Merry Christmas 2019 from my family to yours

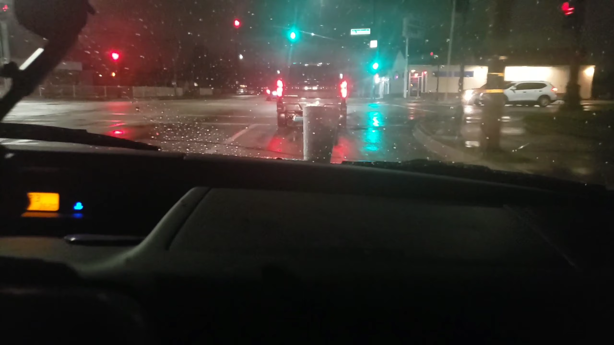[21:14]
And the cup hasn't moved, and we already went on like a downhill. Oh, look, sharp right.
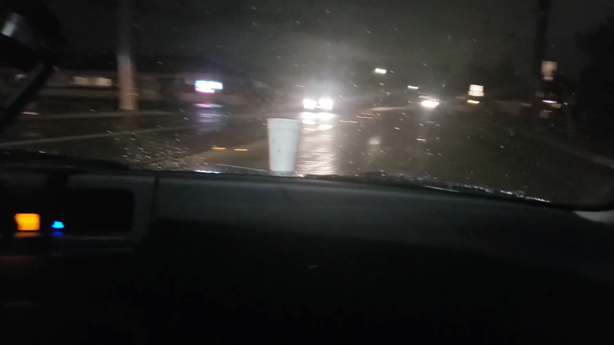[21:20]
Nope, still there. People are looking at us like, you guys know there's a cup stuck on your hood. Look, guys, stuck. Yeah, that just tells you guys how cold right now it is in Southern California. That it's 1:30 in the morning, it's raining, it's super cold.
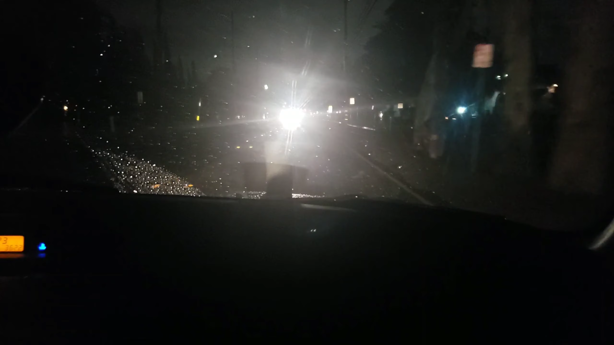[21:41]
And the cup won't. Okay, it fell. It fell, guys. My hood got warm. It was fun while it lasted.